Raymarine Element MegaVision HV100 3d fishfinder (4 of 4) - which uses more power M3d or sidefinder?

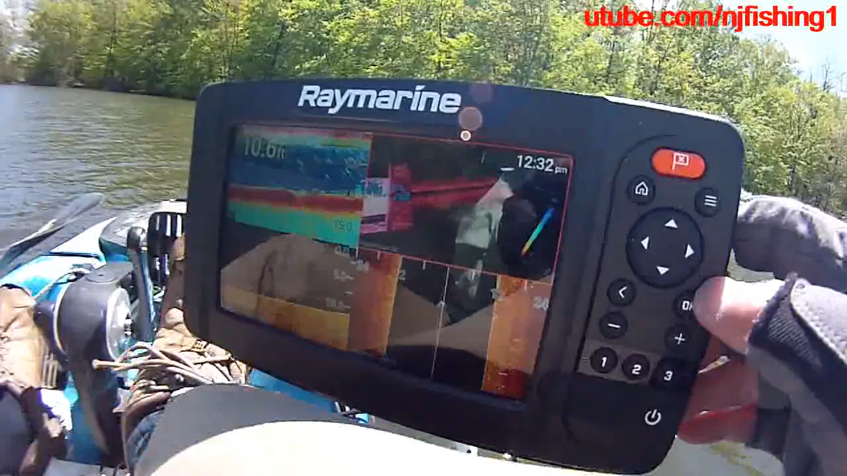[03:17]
On screen: depth 10.6 ft
so I'm gonna uh uh uh bring up the three bars and for the manual
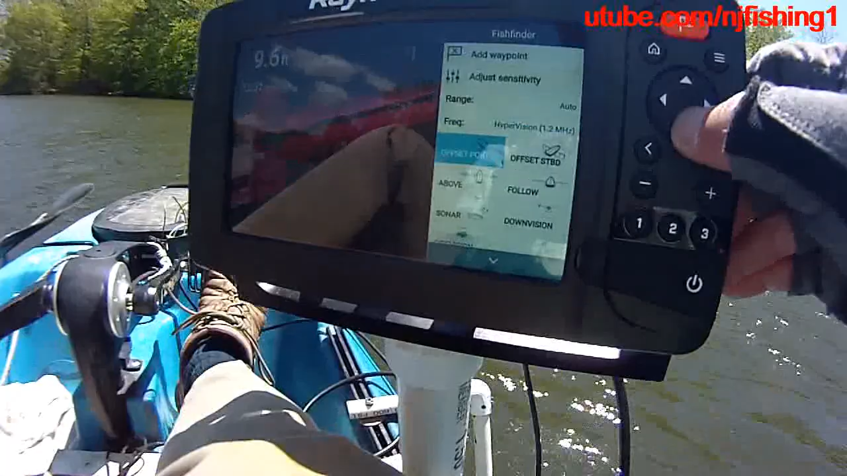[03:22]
I'm gonna uh change the bottom to
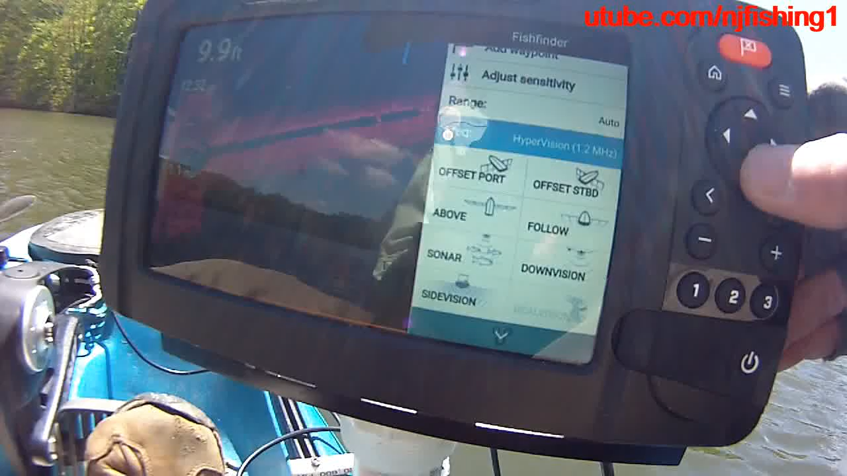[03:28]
uh color where's the settings underneath this one three gears that's the settings so
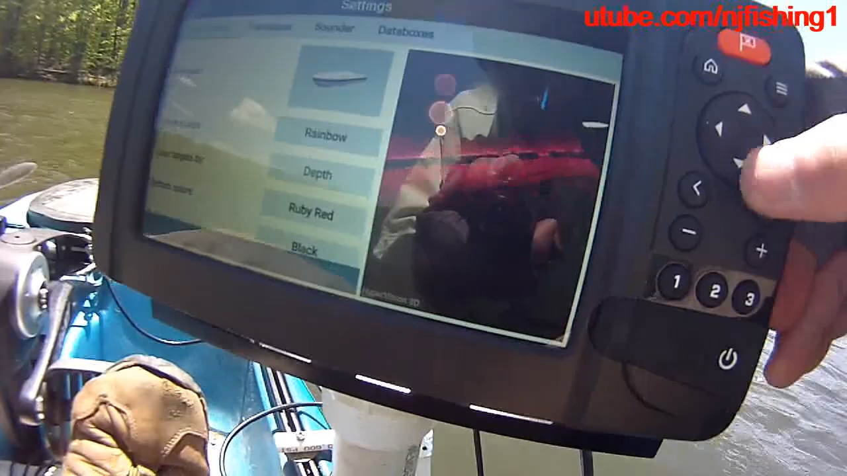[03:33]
I'm gonna change that stupid red uh color bottom to something else because it's
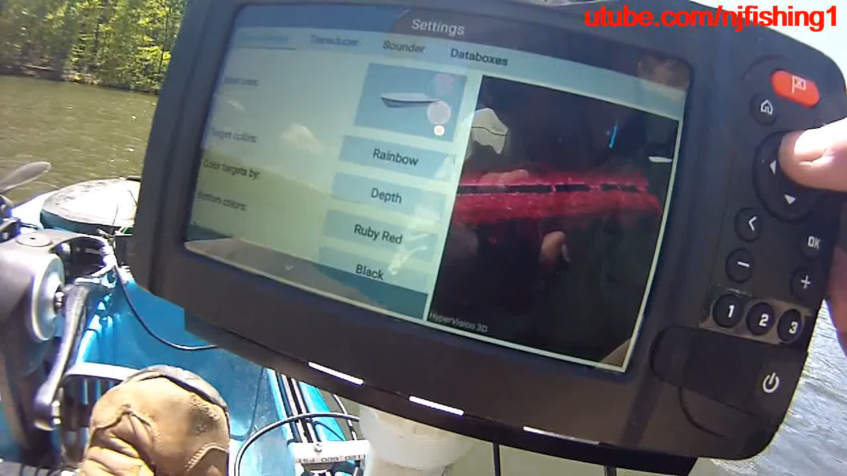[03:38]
ruby red right now as you can see I'm changing that ruby red to uh you hit okay
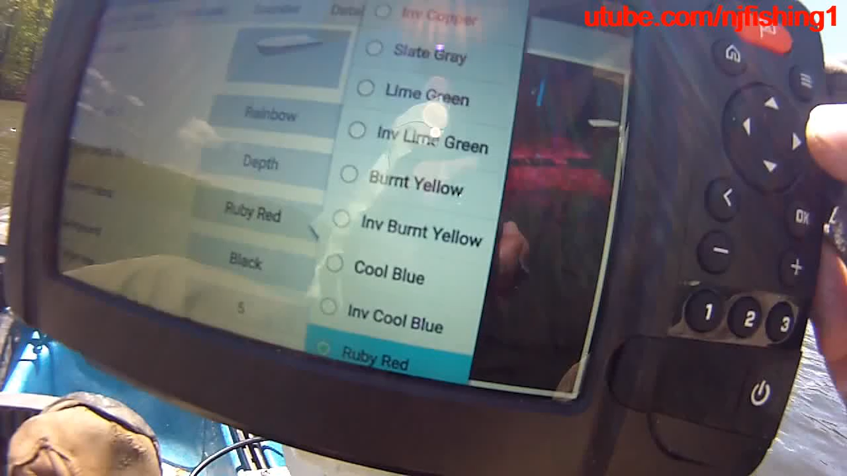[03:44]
and then all the color will uh choices come up and then you hit this uh copper color
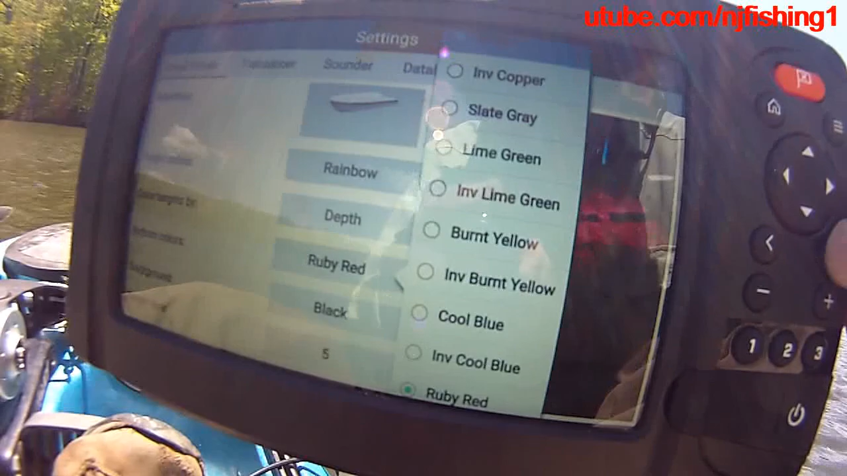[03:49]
so I hit the copper color oh that's the copper color that doesn't look good let's
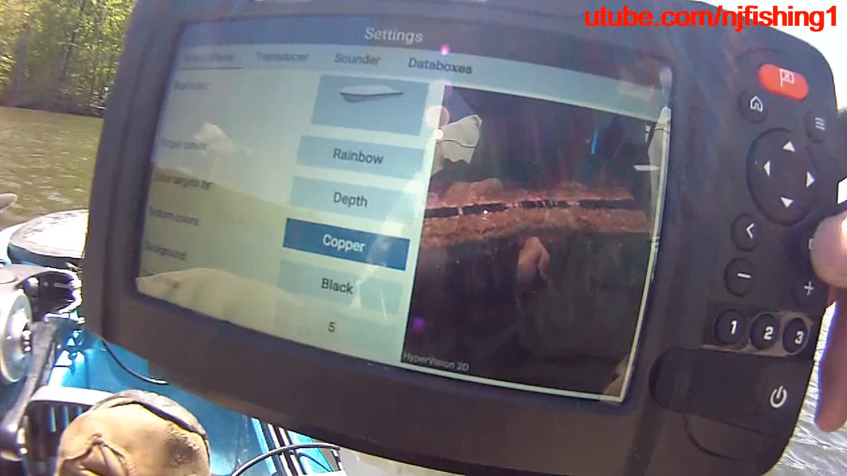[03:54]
go back to inverse copper that doesn't look good either
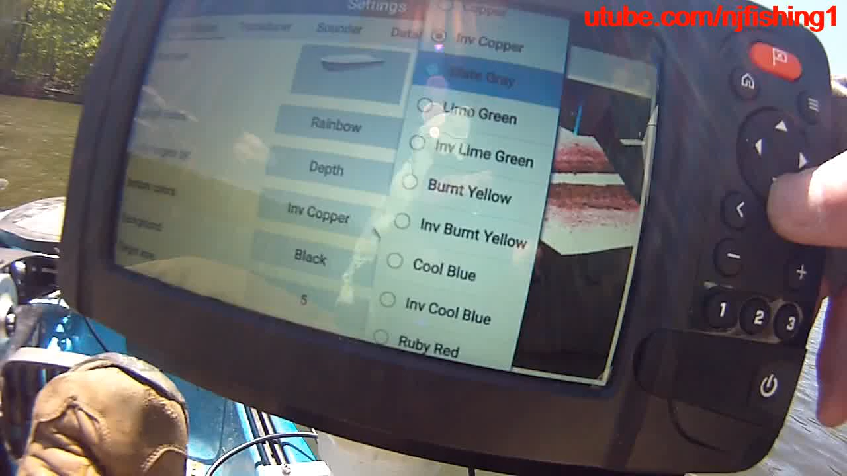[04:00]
uh slate to gray ooh it's crazy lime green
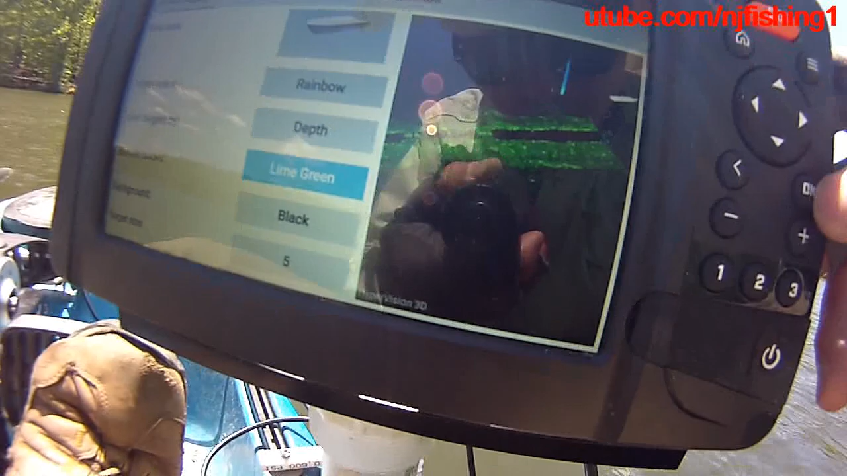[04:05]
ugly uh burn to yellow
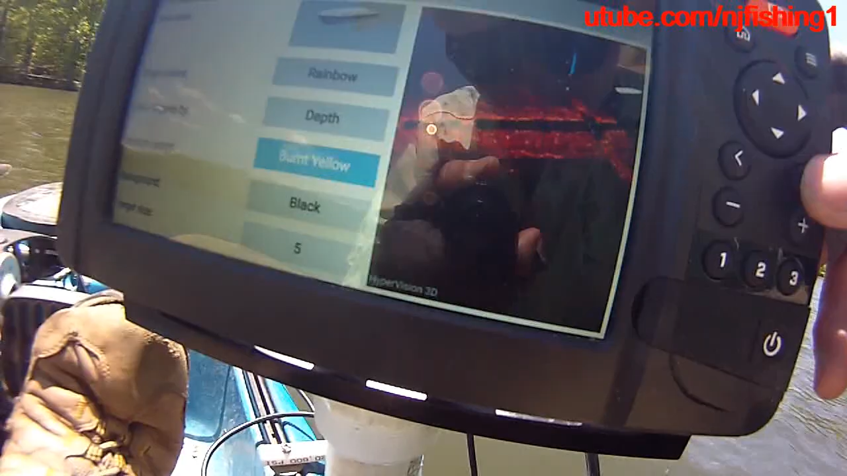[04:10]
okay so that's the default there and uh now I can get out of here
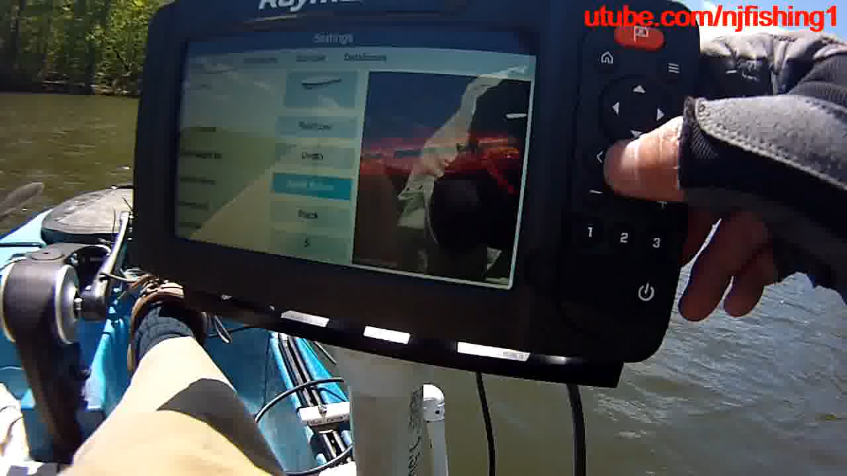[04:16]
to go back to the uh default turn
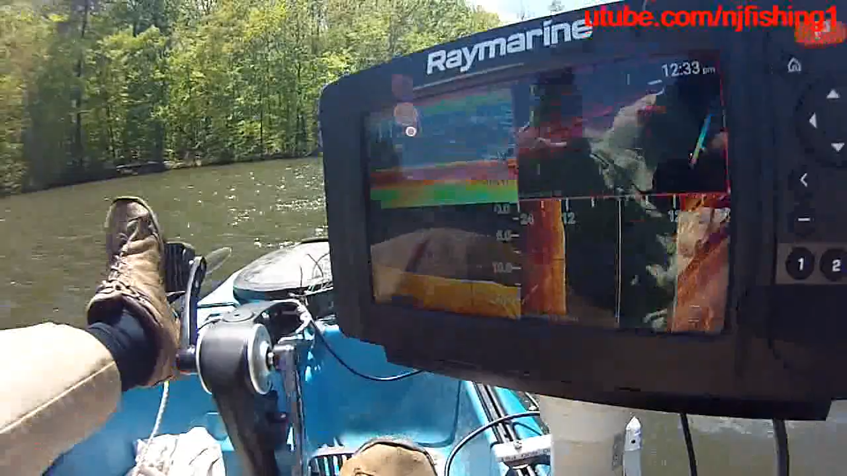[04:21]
to yellow all right so now you have it 11.5 feet traditional
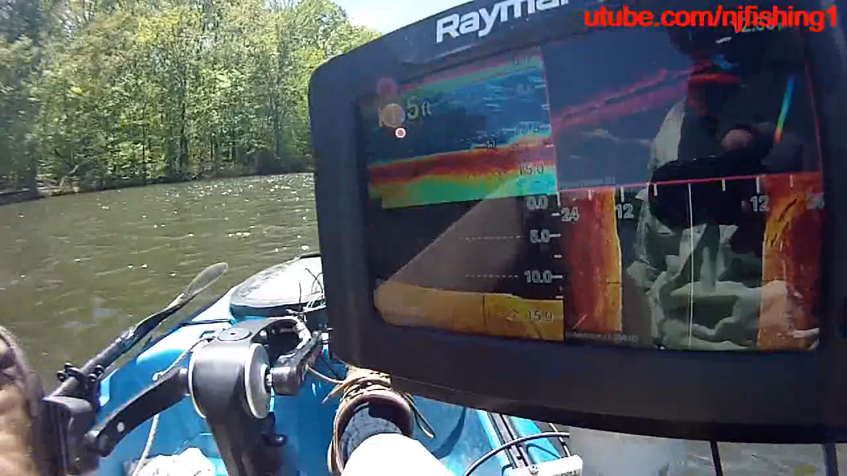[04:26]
sonar and the mega vision 3d is here and I'm at 10.5
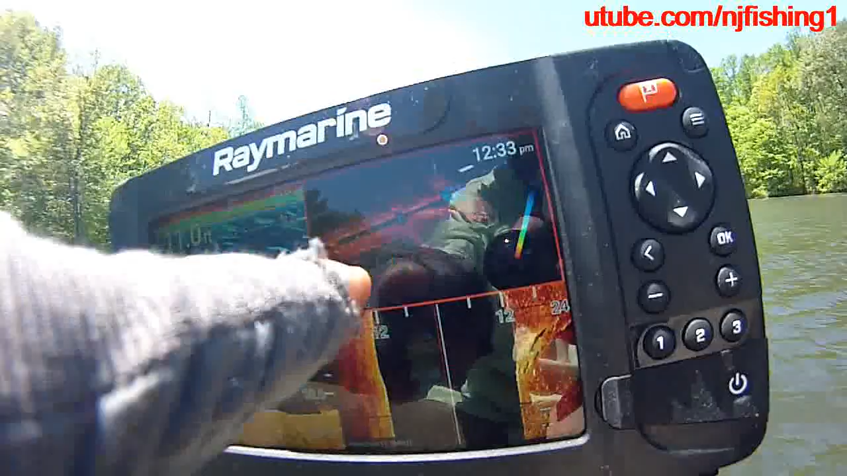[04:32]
feet uh and this is the side vision and this is the down vision and I'm burning 13.2 uh 12.7 watts 12.7 watts 214
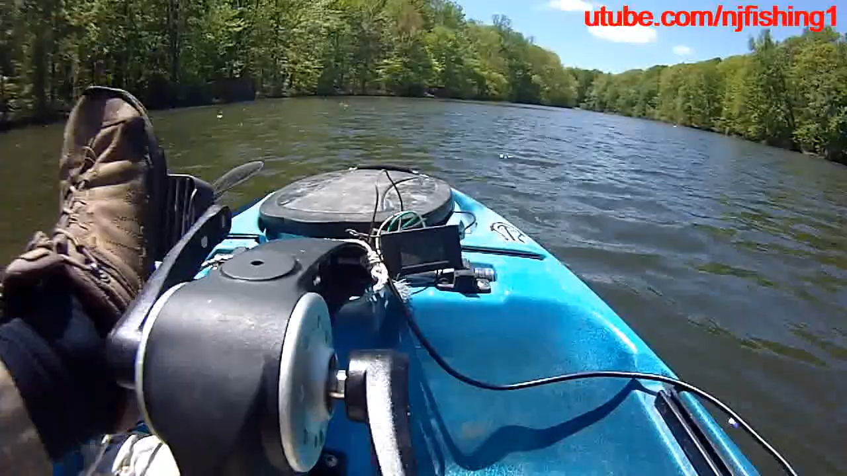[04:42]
watts hour 1.02 amps so when you have uh sonar mode running it takes more power 214 watts 1.07 amps 13.1 watts uh definitely takes
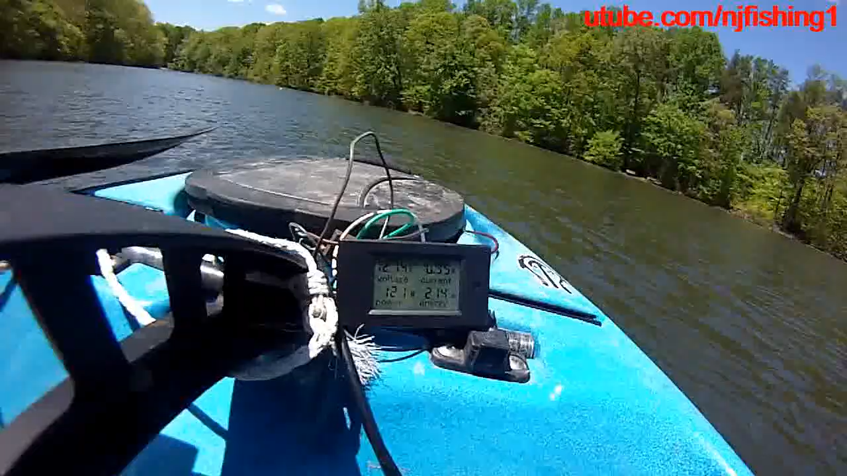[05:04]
more power so 13.1 watts 214 watts energy as you can see there 12.74 see this is my 3d
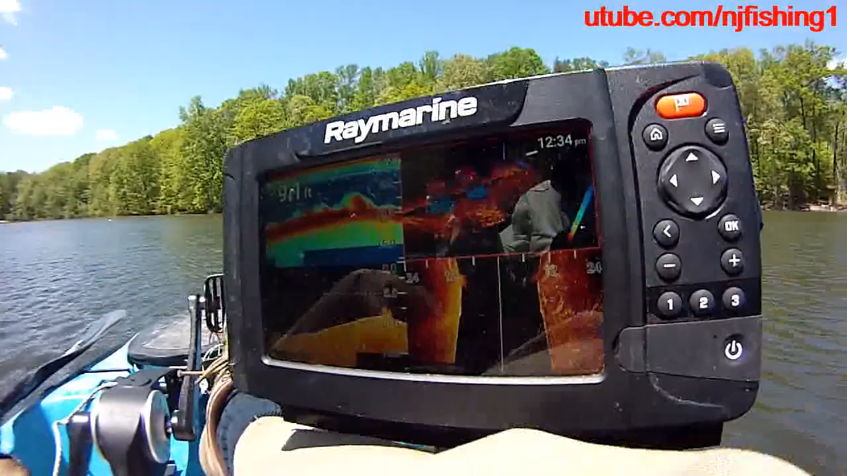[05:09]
and uh I'm going at 1.1 mile per hour here and you can see the 1.2
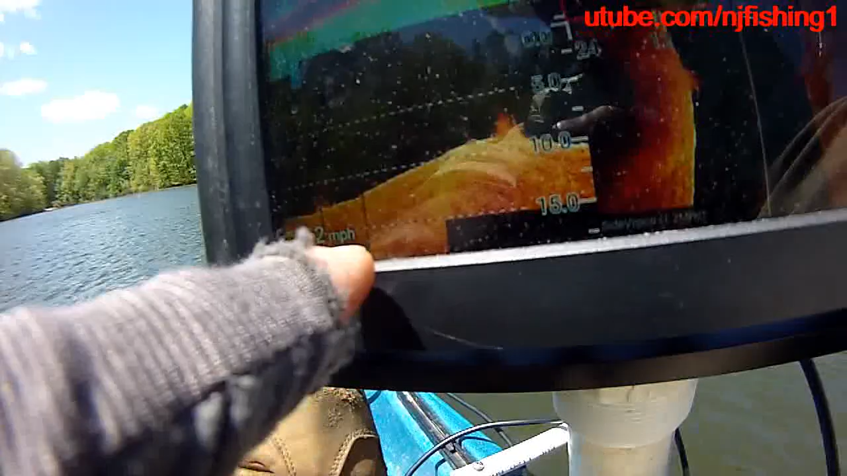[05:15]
men hertz megahertz and the 1.2 megahertz
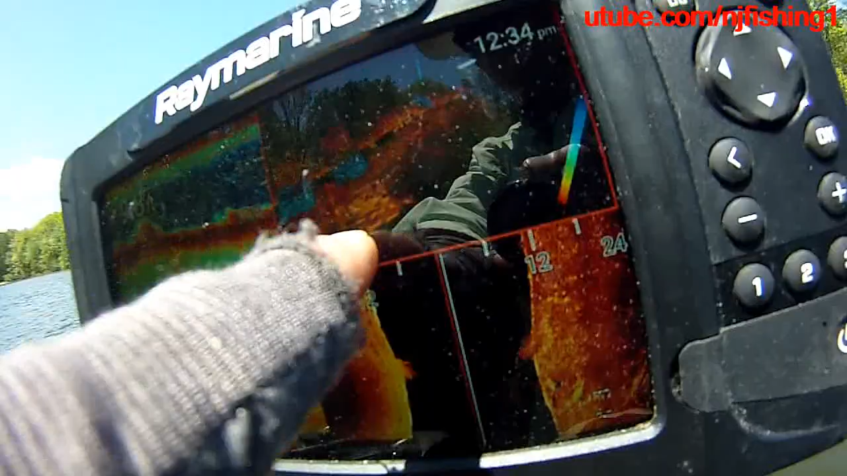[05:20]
for uh hyper vision um okay